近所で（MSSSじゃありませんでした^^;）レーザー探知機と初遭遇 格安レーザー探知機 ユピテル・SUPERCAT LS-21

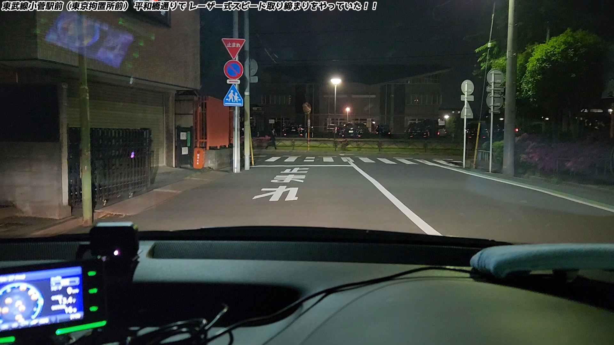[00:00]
東京高知町GTC目の前は東京高知町です
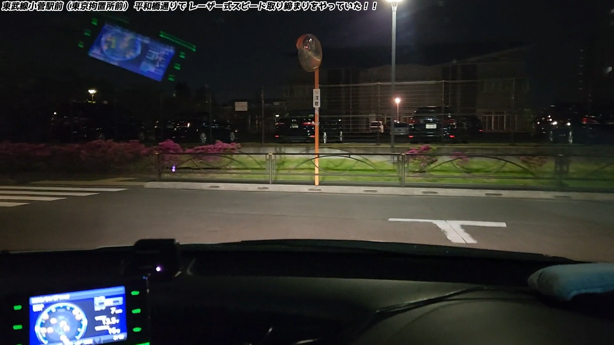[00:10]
初めてレーザータイプのイドオービスを発見しました目の前は荒川で上が首都高ですねユピテルのスーパーキャットの小さいやつこれも付けてるんで
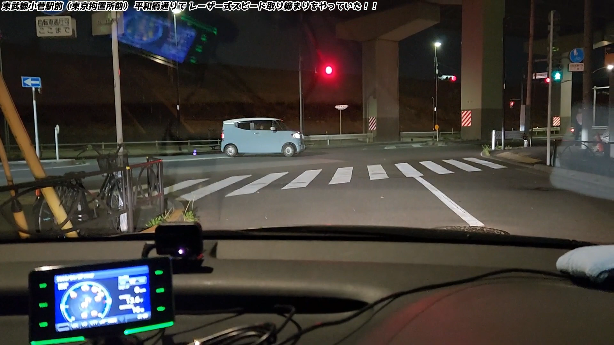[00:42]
レーザータイプの移動ビスに反応するんでこれ右側東京高知町の入り口朝原とか来た時とか大物が入る時にはマスコミがいっぱい来る右行くとコスゲ駅かコスゲ駅の手前でレーザーのMSSS
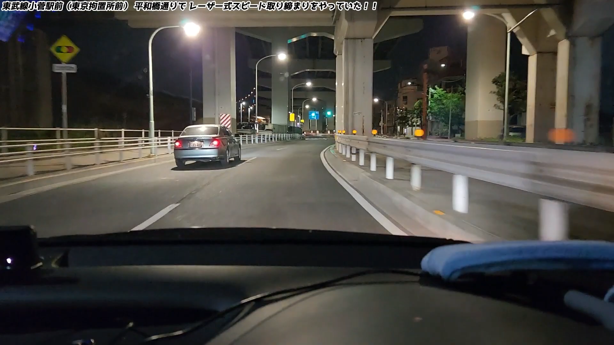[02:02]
バッチリ反応しますねおむねおむねおむねおーつけといてよかったユピテルの小さいのバッチリ効きますねうん安心レーザータイプには反応するそれ以外は多分反応しないちっちゃいやつなんでねこれいいですわこれ単体でも使えるんでねうんユピテルはやっぱりあれですね性能いいですねちっちゃいのも最新の一体型もねうんおすすめです